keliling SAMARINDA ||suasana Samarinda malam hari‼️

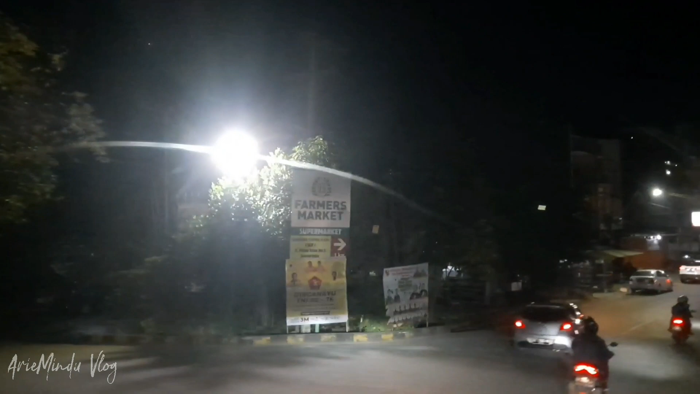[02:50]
Kita sedang masuk di Samarinda Kota atau Samkot.
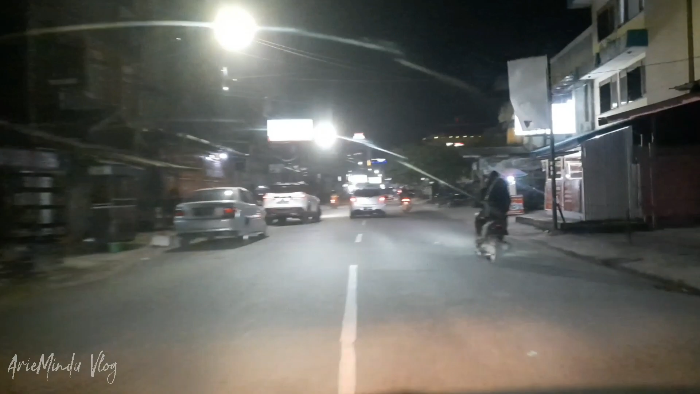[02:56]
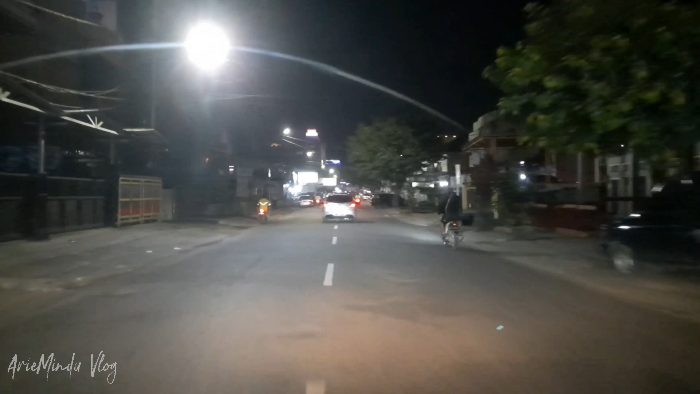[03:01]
Jalan Mula Warman. Jalan Mula Warman. Bocil pada tidur semua.
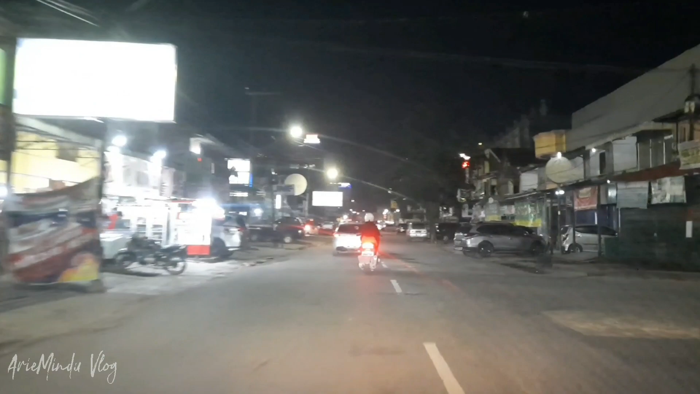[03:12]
Jauh-jauh cari kopi. Nah, ini namanya Mall SCP.
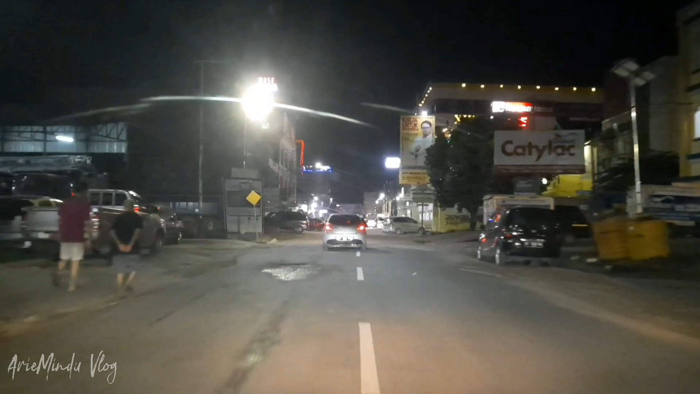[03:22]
Nah, di situ ada Ibis Hotel, ada Muse.
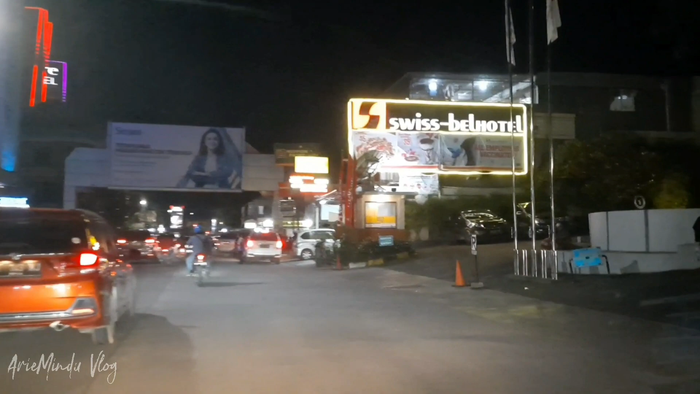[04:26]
Halo, apa kabar Mitra Sehat? Ini mall baru. Hotel. Hotel Man.
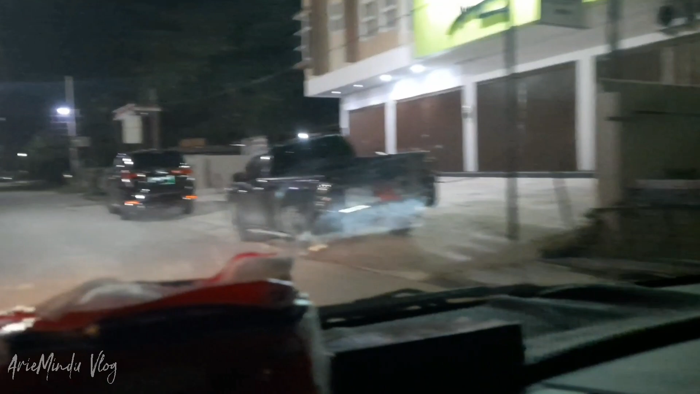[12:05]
Oh ini kopi ria. Ya sudah sini aja ya.